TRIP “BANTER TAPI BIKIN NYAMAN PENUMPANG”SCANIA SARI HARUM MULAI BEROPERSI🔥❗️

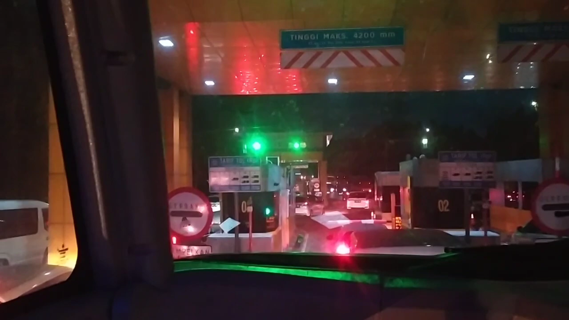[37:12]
Sudah kosong ya, tadi macet parah, sekarang arah Merak sudah kosong jadi enak.
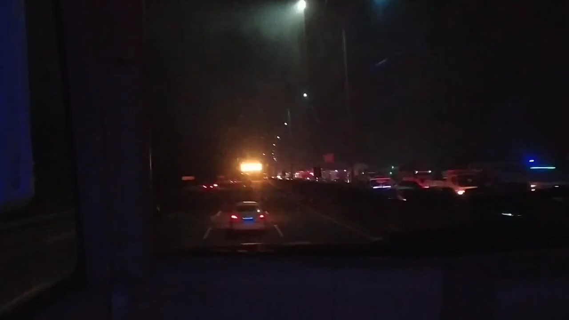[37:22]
Wah, luas. Mantap, arah Jakartanya macet parah. Gila arah Jakartanya. Kalau saya sih bakal stres ya, karena macetnya nggak jalan-jalan gitu. Kosong los, dimentokin. Wah.